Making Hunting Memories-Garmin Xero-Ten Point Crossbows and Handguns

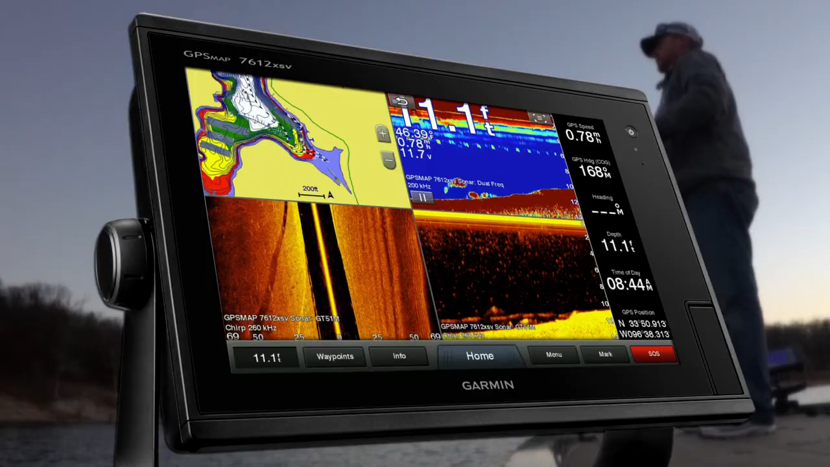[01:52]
changes in fishing sonar and how we can look at live panoptics out there and the way our sonar and mapping and how fast it works,